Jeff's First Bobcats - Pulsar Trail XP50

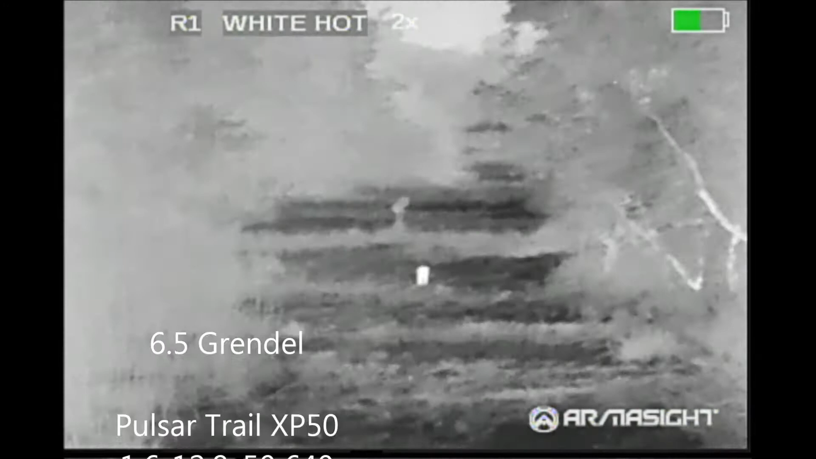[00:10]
While Jeff had plenty of hogs showing up at his place,
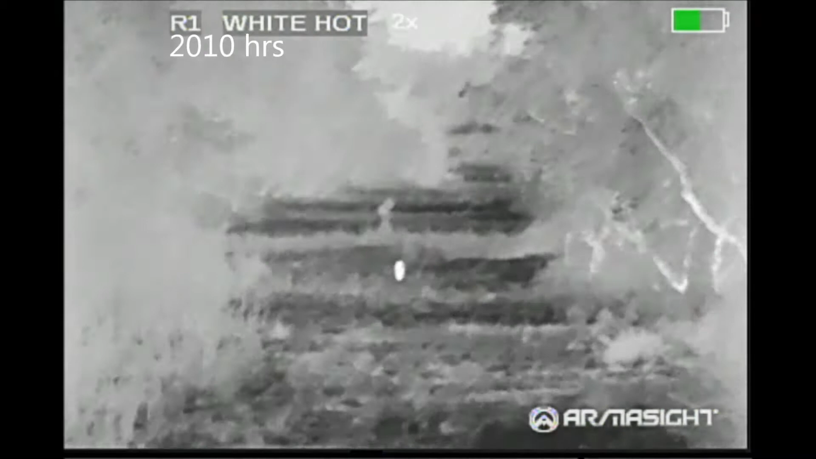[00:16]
the first target we had come out was the Bobcat and he's gonna shoot right here.
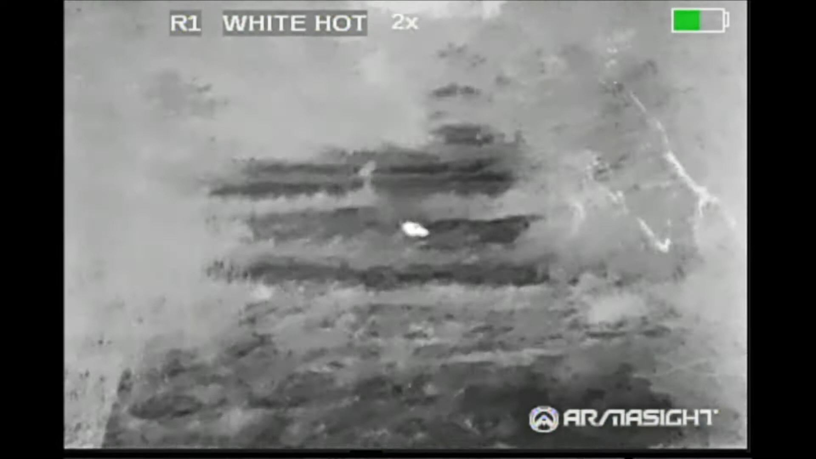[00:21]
Got him.
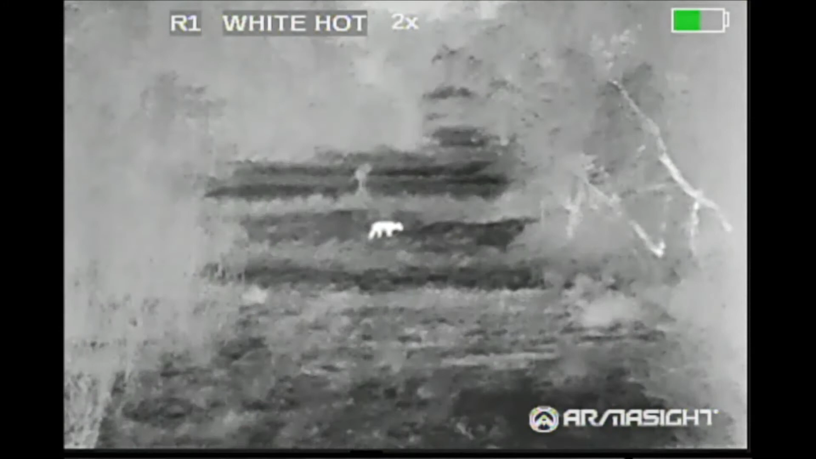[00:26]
Here's the slow motion of that shot. Notice the amount of ejecta that goes into the air.
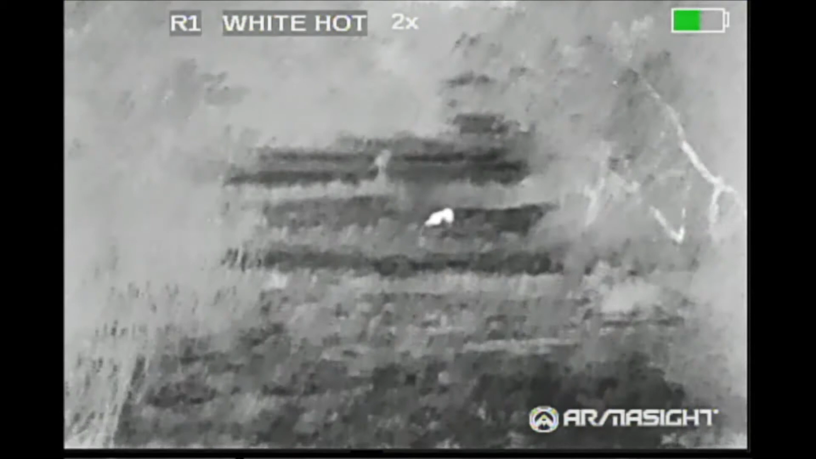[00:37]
The cat responds, makes a leap towards safety, lands on the ground right here, leaving a huge blood spot. We trailed the blood into the woods but eventually lost it and did not recover the cat.
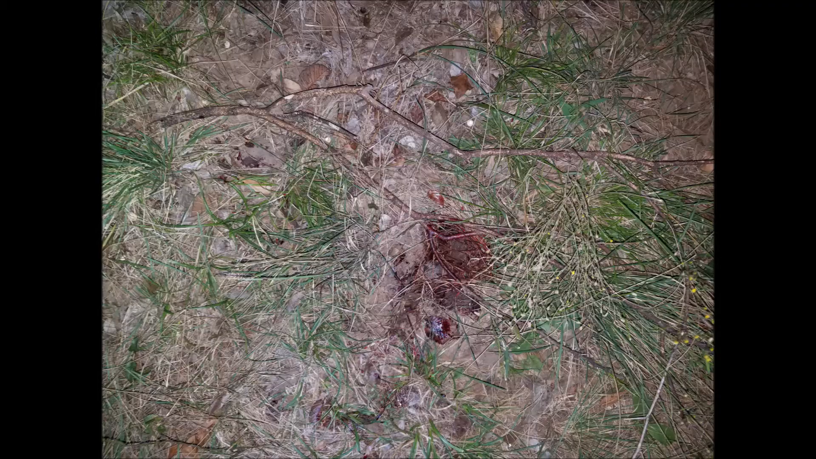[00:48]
I think, I don't know, does it have a tail?
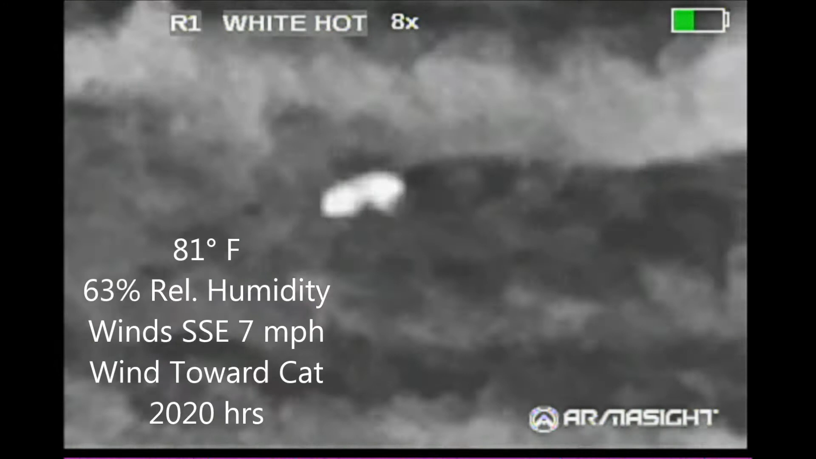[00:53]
Not ten minutes later this other cat came in.
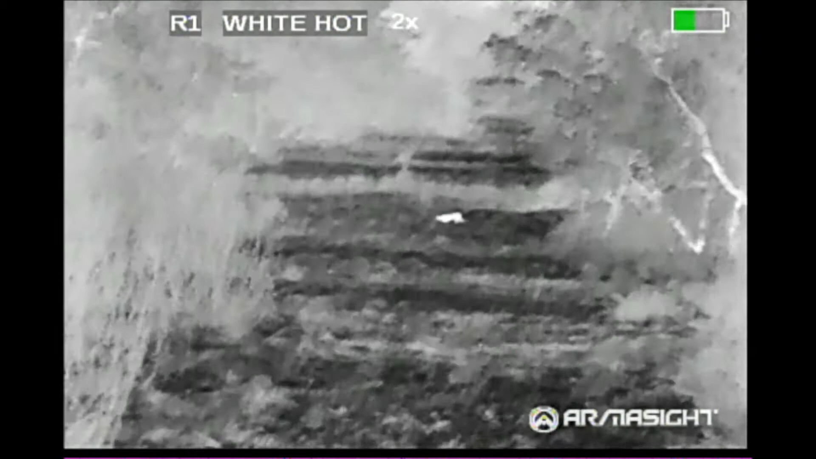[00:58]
I'm shooting this video basically over Jeff's shoulder using my Armasight Zeus thermal site that I used as a handheld.
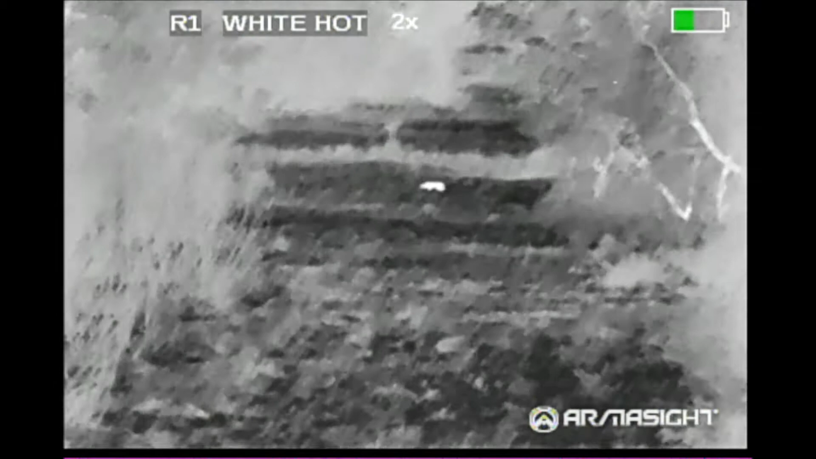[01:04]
Bobcat number two. In my excitement I'm gonna tell Jeff to shoot again before the cat gets into the woods. I'm afraid it hasn't been hit but when you see the slow motion later I think you'll see that it has.
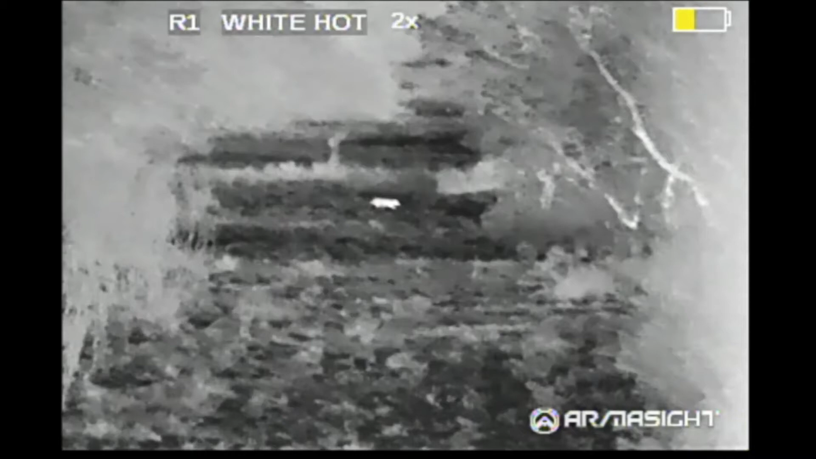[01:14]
Shoot him, shoot him, shoot him. You missed, shoot him.
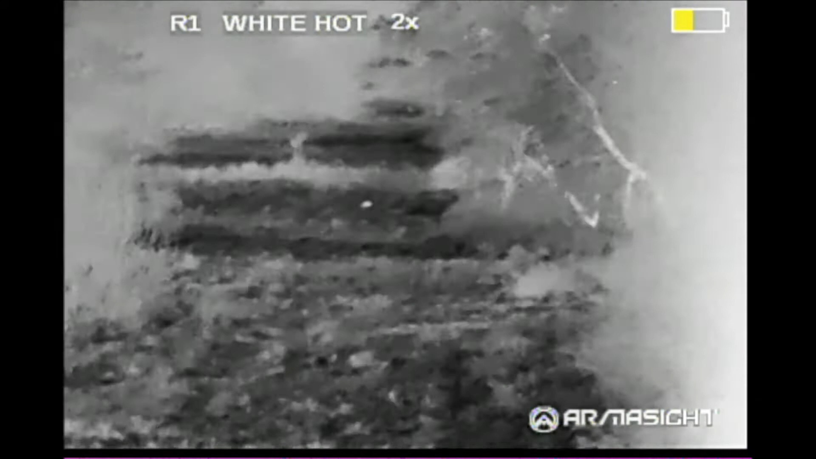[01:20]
I got him. With a Texas heart shot that blew out most of the lower abdomen we
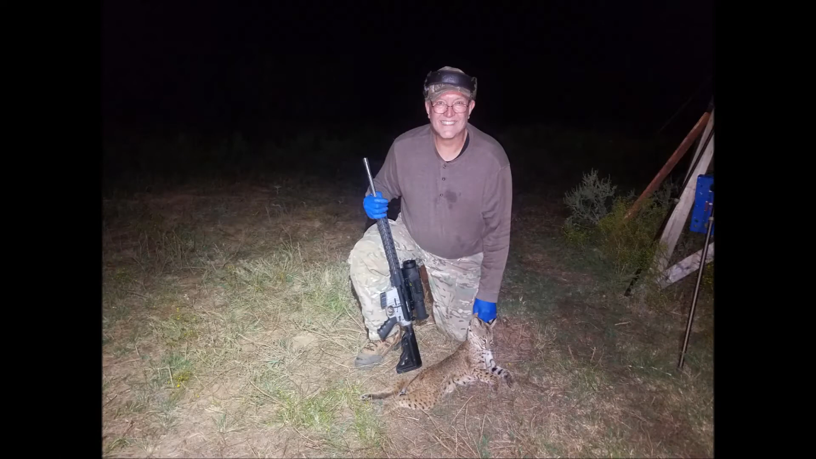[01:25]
were not able to tell if this pretty little cat was male or female.
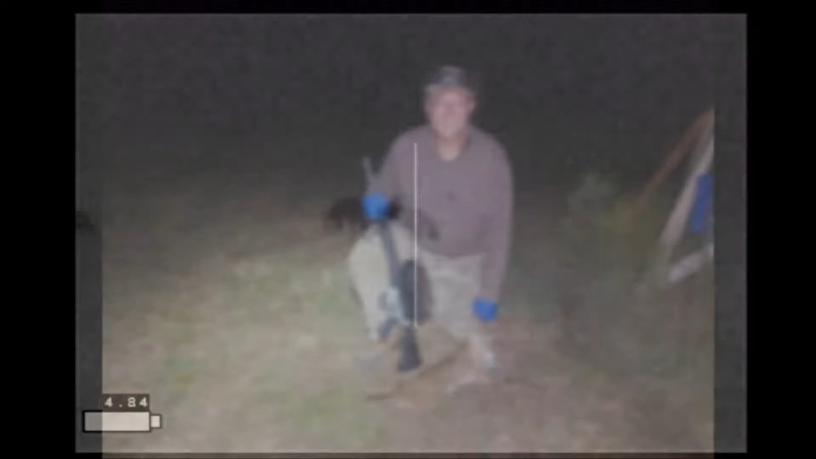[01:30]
We did eventually see some hogs. Let me know when you have them sighted. They're all small.
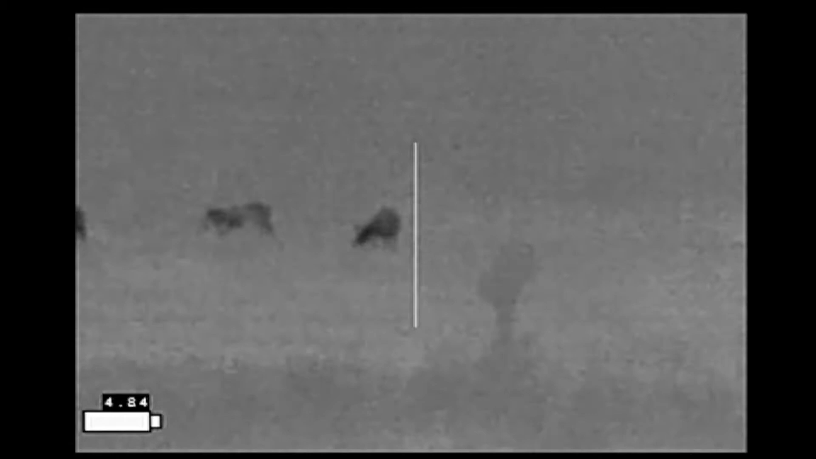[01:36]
But most of the hogs had actually been there before we even arrived and this was not our night to shoot one of the hogs.
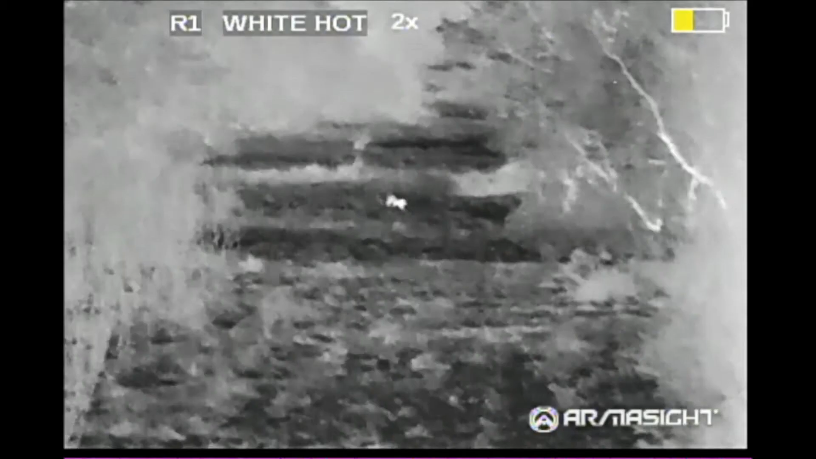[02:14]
Shoot him, shoot him, shoot him, you must shoot him.